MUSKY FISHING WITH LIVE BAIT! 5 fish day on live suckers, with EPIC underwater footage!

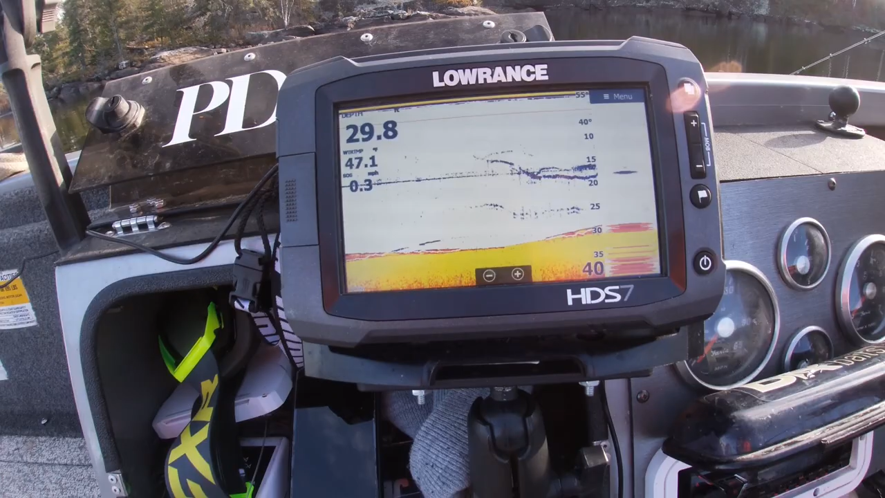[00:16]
Might actually have a few things moving around down here at the moment.